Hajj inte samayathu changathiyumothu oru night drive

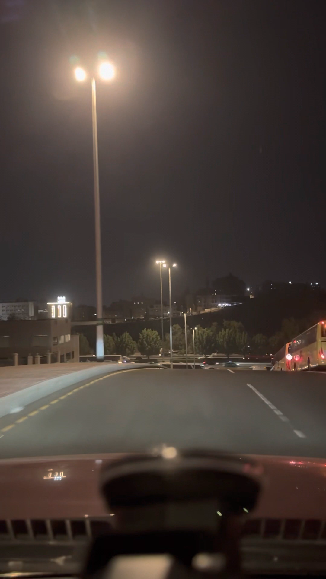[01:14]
ബിൽഡിങ്ങും ഫുള്ളായിരിക്കും ഇഷ്ടം പോലെ. ആ അവിടെ കുറെ പോയല്ലോ ബസ്. അവിടെ ഫുള്ള് ബസ് ആയിരിക്കും.